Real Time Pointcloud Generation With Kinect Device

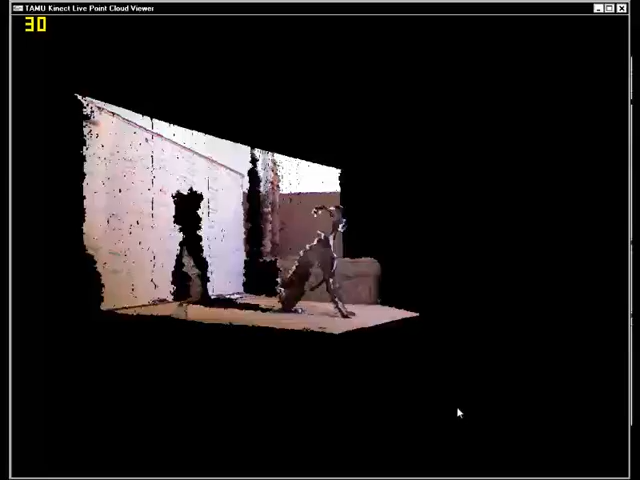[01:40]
Here you can see as I move the mouse the perspective of the displayed point cloud changes, so I can maneuver the viewpoint to a desired location in real-time, making it feel like the viewpoint of the Kinect is moved throughout the video.
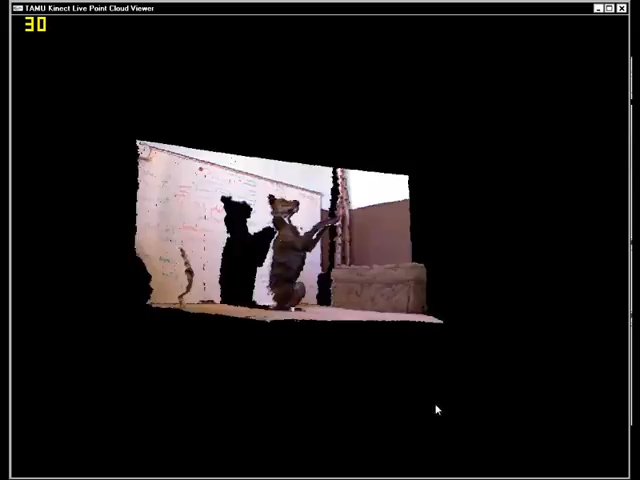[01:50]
However, the Kinect remains stationary in a single viewing position throughout this video demo. Notice how I can right-click on the point cloud and select a preset viewing perspective such as side, top, and front views.
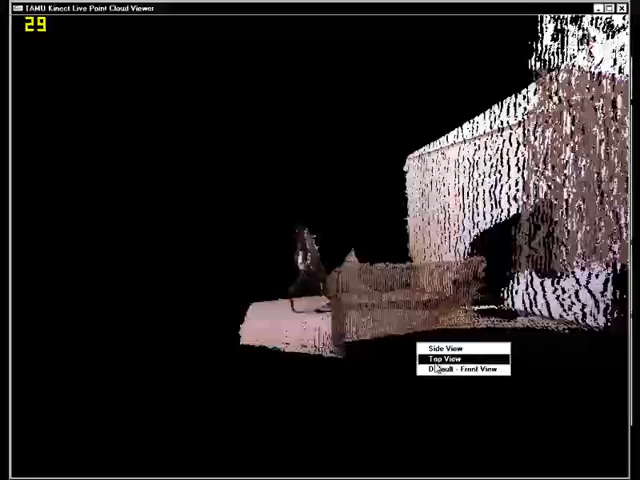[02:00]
This way, I can quickly view the geometry of an object from three orthogonal perspectives. Note, the number in the top left corner displays this frames per second achieved by the displayed point cloud.
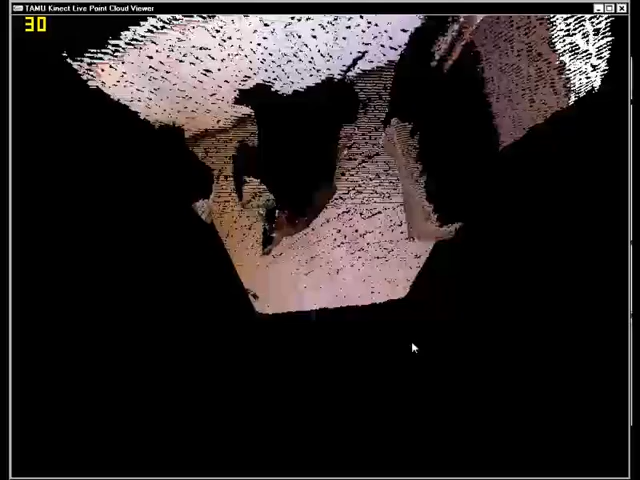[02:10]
This 3D view provides so much more information than a usual 2D image,